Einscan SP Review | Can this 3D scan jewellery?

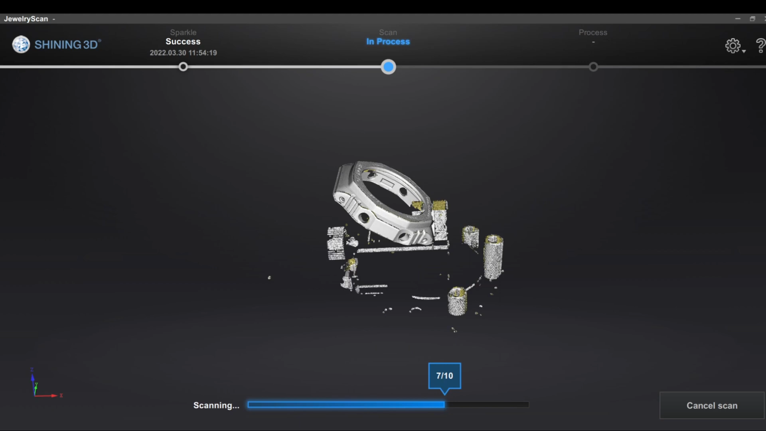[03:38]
has perfect detail of the front-facing lettering, among other things.
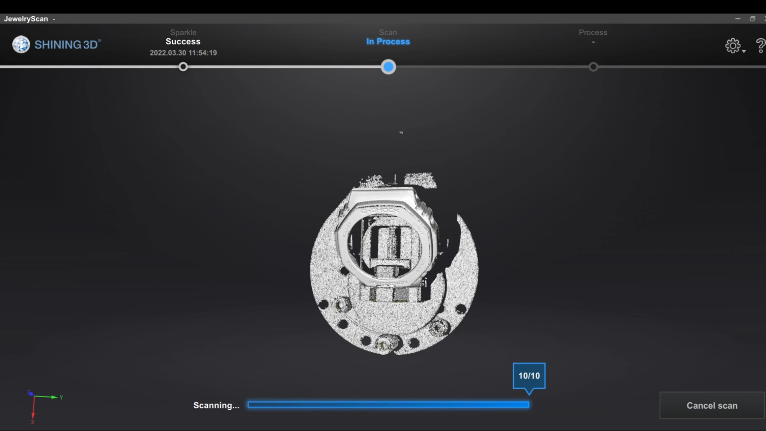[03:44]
And ours is pretty much blobby. I also tried scanning in some actual jewelry pieces.